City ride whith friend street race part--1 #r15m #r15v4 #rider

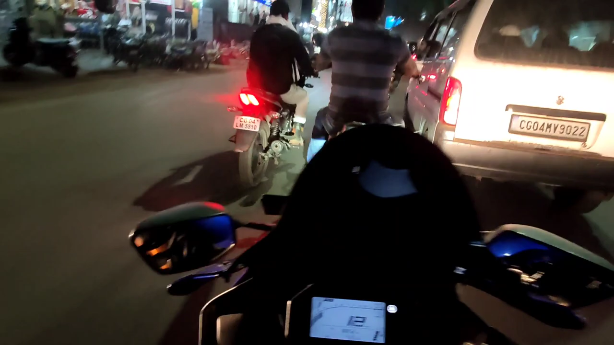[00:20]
अच्छा अच्छा थोड़ा साइड दो, मेरे को भी निकलने दो भाई। एक और ठुक गया, बच गया।
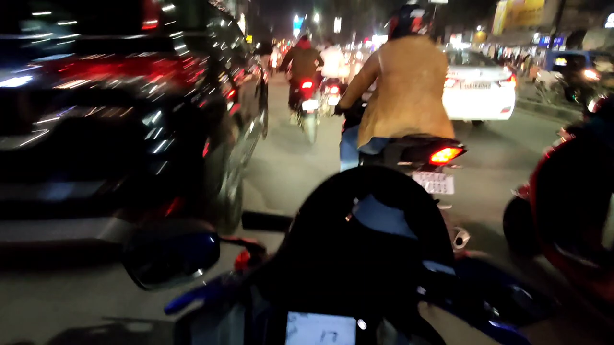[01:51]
भाई कीचड़ उछाल रहे भाई, टायर स्लिप हो रहा
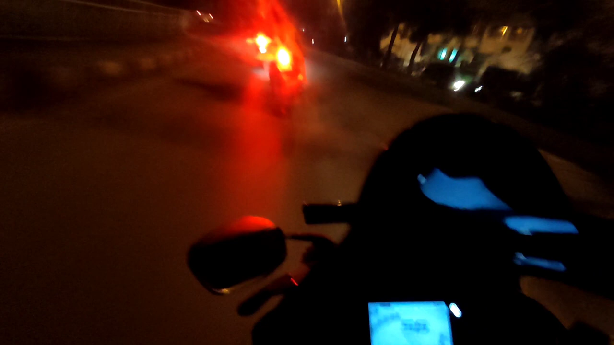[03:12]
अरे यहाँ पे होने वाली गाड़ी नहीं भाई, टायर स्लिप हुआ मेरा थोड़ा सा।
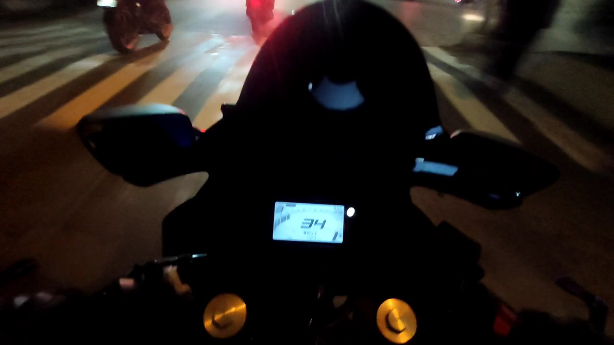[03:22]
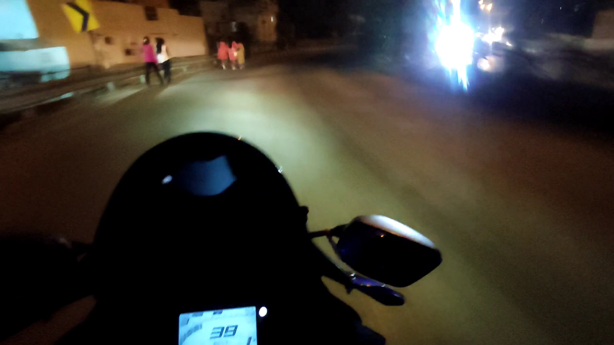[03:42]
वीडियो भाई, रेस लग रही है यहाँ पे रेस। भाई वो लोग रेस खेल रहे हैं, चलो हम भी चलते।
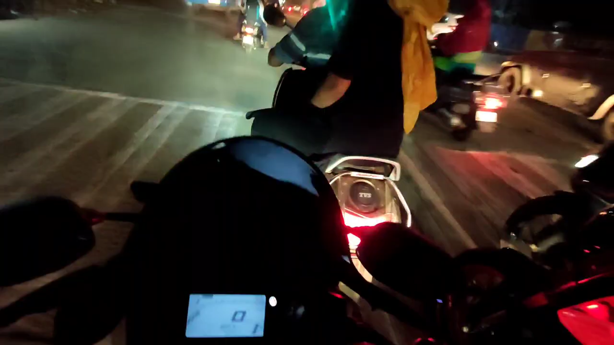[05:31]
देख लेगा। सिग्नल खुल गई। तो भाई ये लोग फिर रेस लगा रहे हैं। भाई मजा फूल आ रहा है, लेकिन देख लो इनको, तेरी स्कूटी भाई बच गए। हमें तो गाड़ी लीन कर रहा था, आ गई थी सामने में।
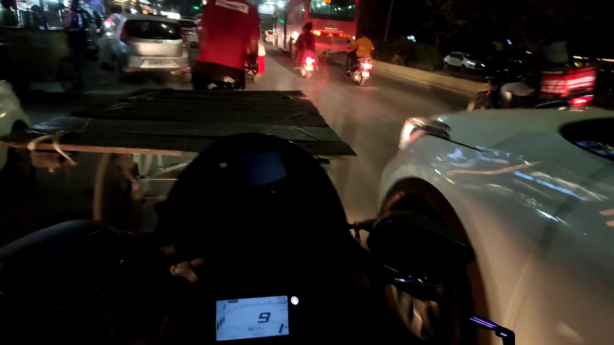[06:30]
क्या है, ओह माय गॉड, ट्रैफिक ट्रैफिक ट्रैफिक निकला मैं। वो लोग आगे निकल चुके हैं और मैं फिर से फंस गया हूँ उधर। कहाँ गए, आगे ही है, पीछे तो नहीं गए।
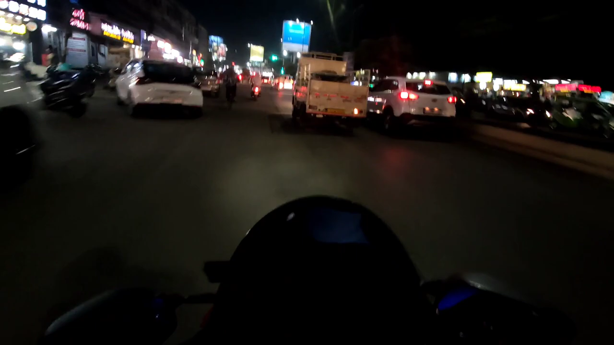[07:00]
मेरे को ये नहीं पता कि ये लोग यहीं से यू टर्न लेंगे या आगे जाएंगे। कहाँ है, ये लोग यू टर्न ले लिए क्या, आगे निकले यू टर्न लिए, नहीं सामने है।
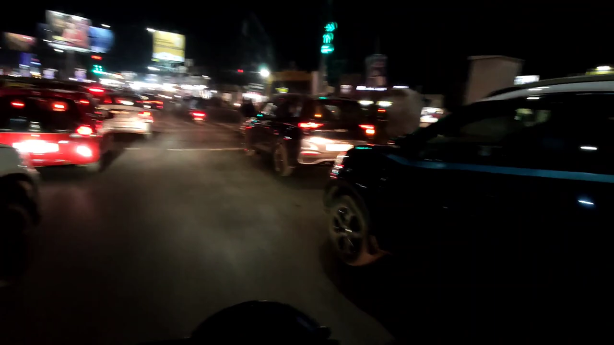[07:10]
ओके फाइनली मिल गए, फंस गया था मैं भी, यू टर्न जाने वाला था, मिल गया।
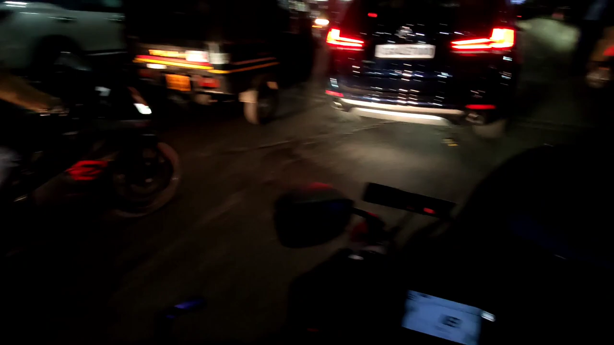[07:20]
अपनी आई V3 और ड्यू की साइड से आ रहे
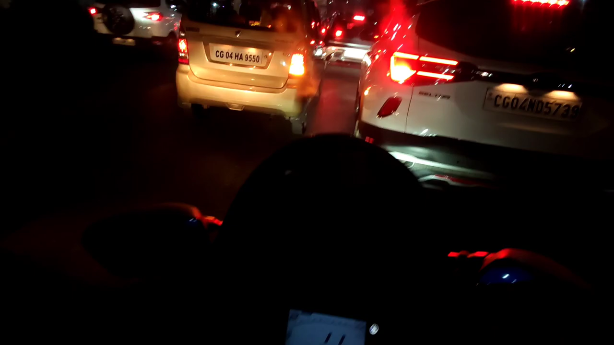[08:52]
फंस गया मैं, फंस ही जा रहा हूँ। हाँ ये लोग भी फंसे हैं, सब फंसे हैं, बच गया।
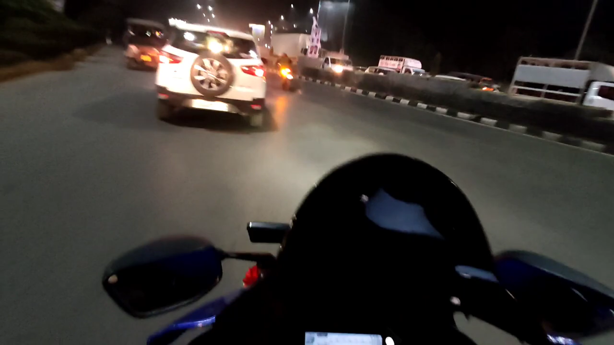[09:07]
अभिषेक भी सबसे आगे हैं, उसके बाद ड्यूक और मैं पीछे से वीडियो बनाते जा रहा हूँ। निकाल निकाल आगे निकाल आगे निकाल, गुड।
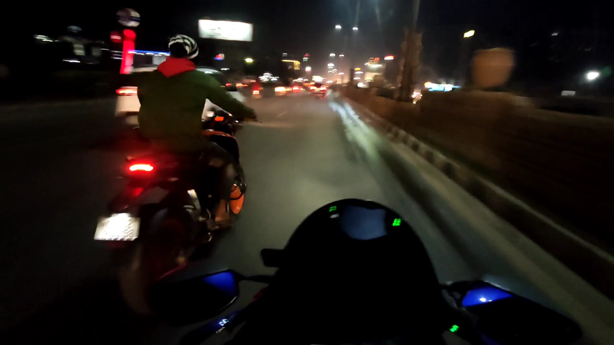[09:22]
इधर क्या पानी है, पानी है, ऑयल वगैरह भाई, स्लिप हो जाएगा टायर, रोड पे पानी गिरा पड़ा है।